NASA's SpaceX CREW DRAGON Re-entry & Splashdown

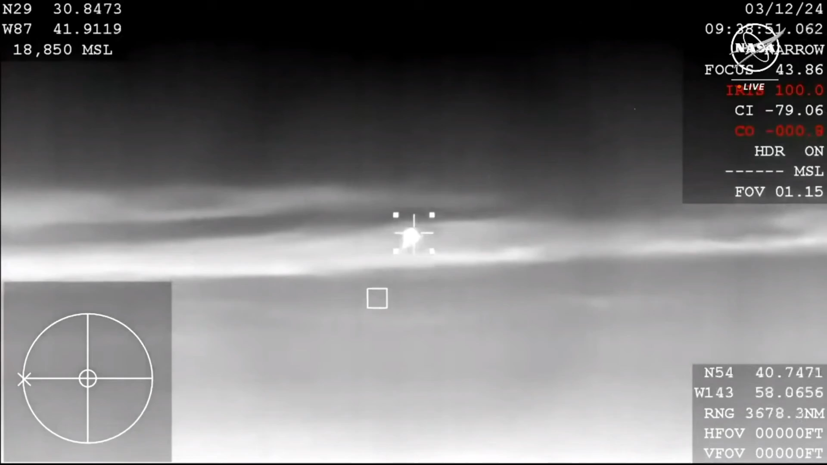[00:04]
It's like we are getting our very first view of Dragon there on your screen. It is streaking through the sky as it continues to re-enter the atmosphere. Again, those parachutes have not quite deployed just yet,
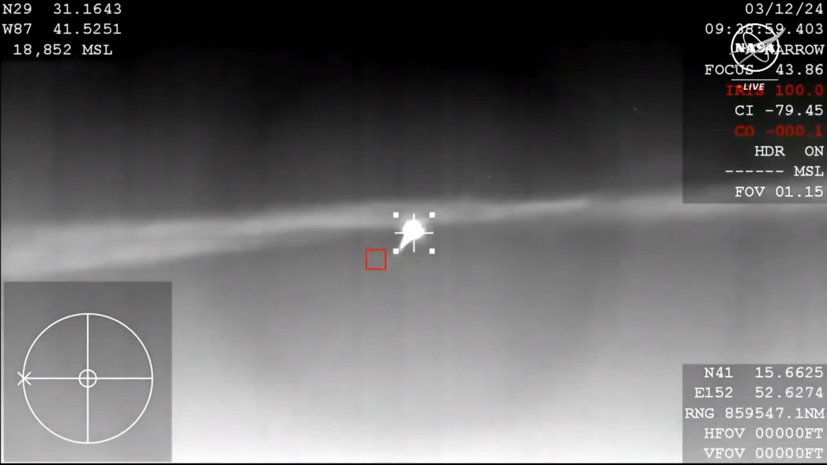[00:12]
but once they are through the atmosphere successfully, we'll first see the drogue chutes deploy.
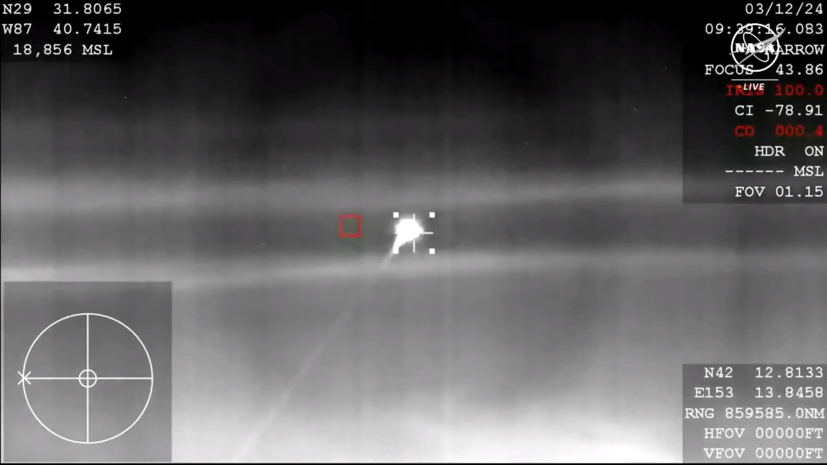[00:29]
Pacific off the coast of Pensacola.
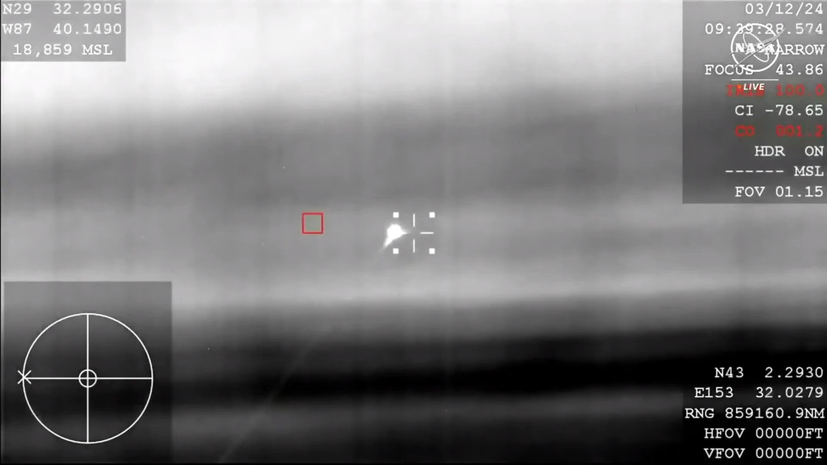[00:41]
I always love seeing this come through because just the brightness gives you a good idea of, and it will start to get dimmer and dimmer as
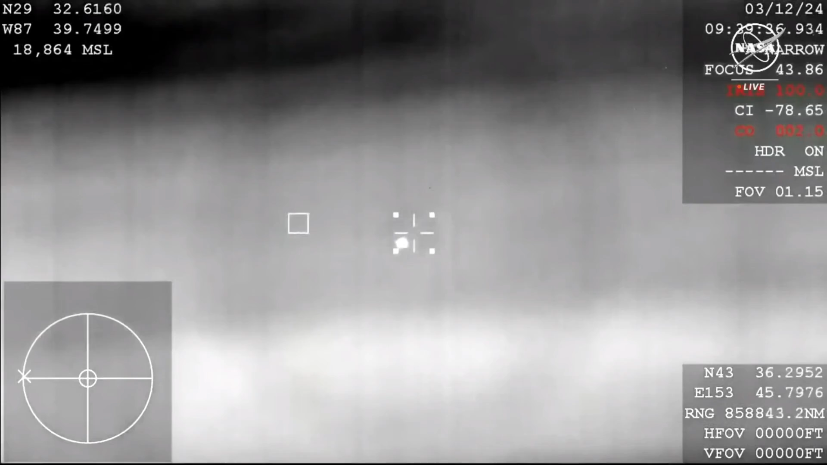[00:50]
we get closer to the drogue parachute deployment.
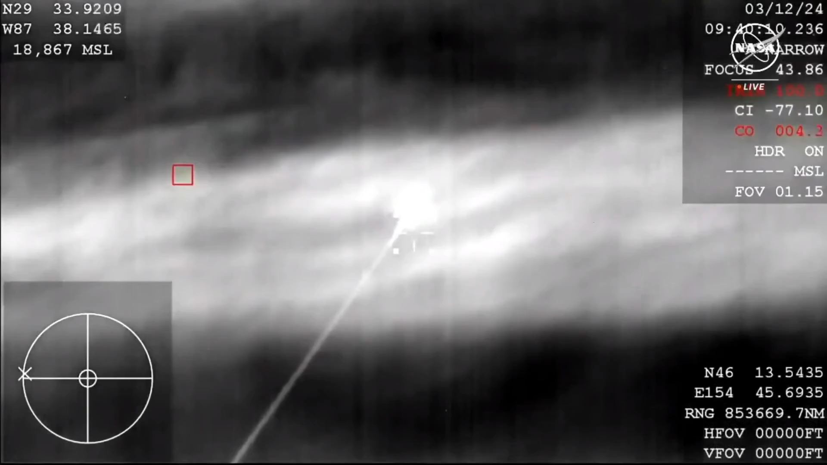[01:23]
And even from this view, it's just spectacular. So amazing to see. We are expecting the acquisition of Signal to be about two minutes from now and splashdown.
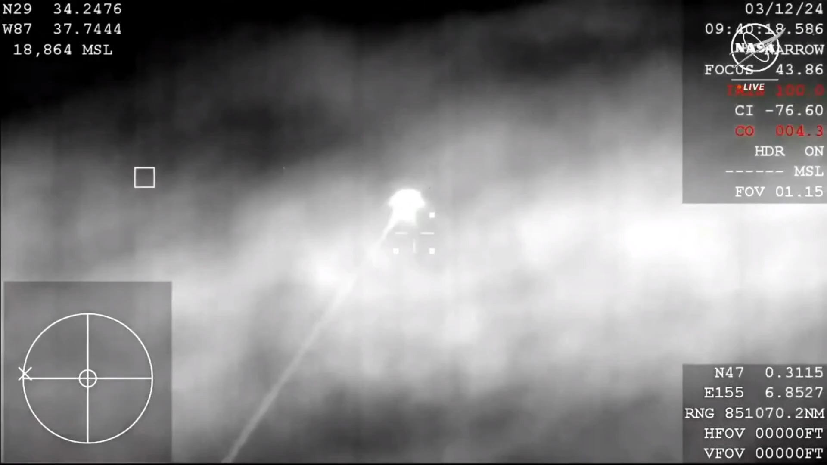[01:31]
Again, we're less than 10 minutes away from that, seven minutes or so away from splashdown of Crew-7 to wrap up their six-month science and research mission to the International Space Station.
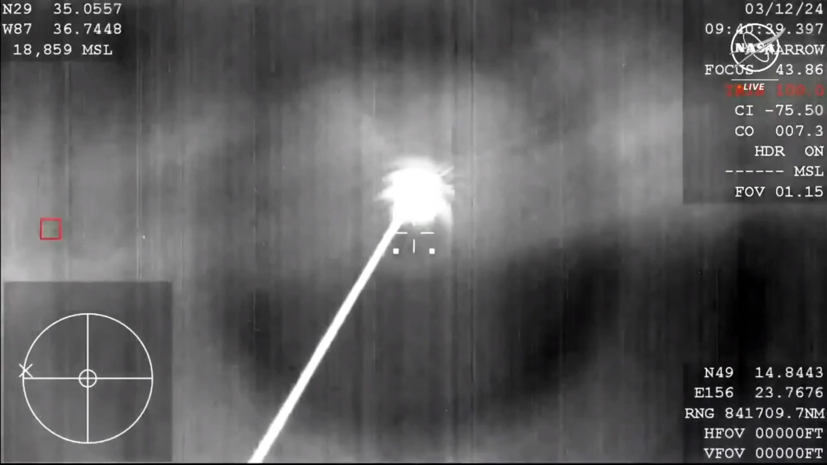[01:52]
Dragon, SpaceX, com check. SpaceX, Dragon, we have you loud and clear. All right. So that was the voice. We have you the same. Expect automated shoot deployment.
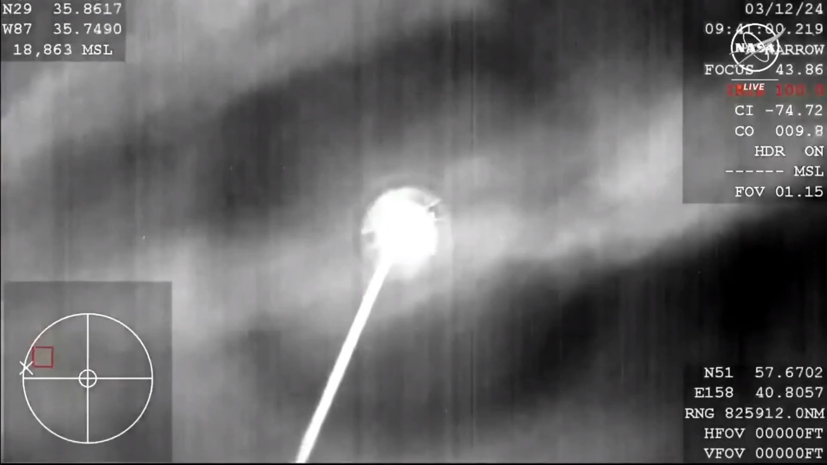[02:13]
Great to hear her voice on the other side of the comms blackout. And a great view here, that thermal cam showing us live re-entry of the Crew-7 team on board Dragon Endurance. And the Corps also did let Jasmine, Mugbelly, and the Crew-7 crew know that they expect a nominal or normal drogue shoot deploy,
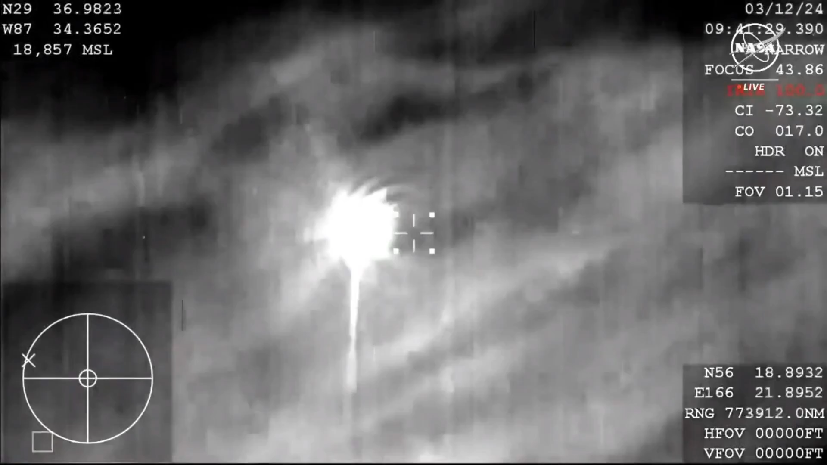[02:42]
expecting us to maybe begin to get some views of that here in about a minute and a half or two minutes from now. And then following that will be the main shoots that deploy.
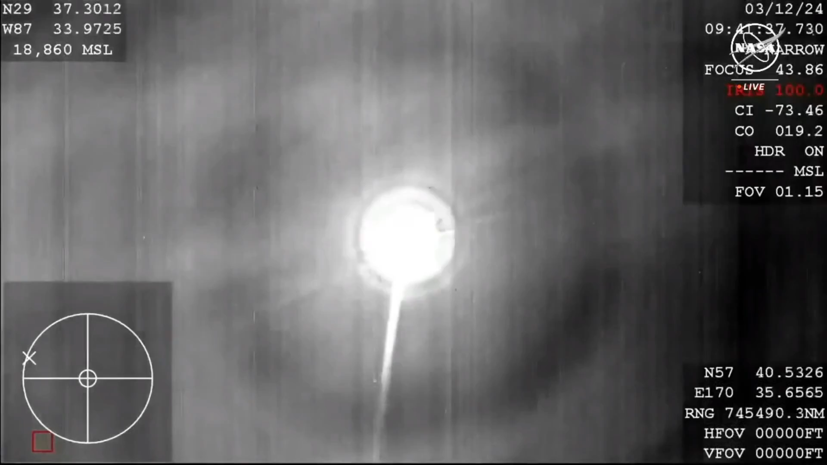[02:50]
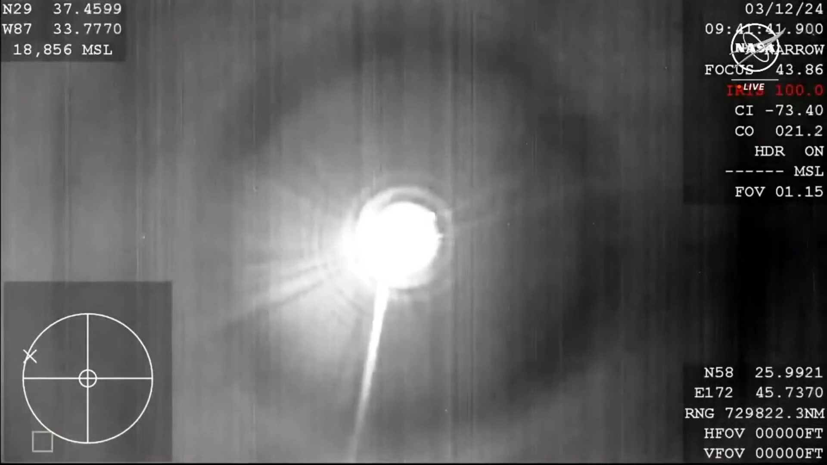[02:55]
Continuing to get some really incredible views of Crew-7.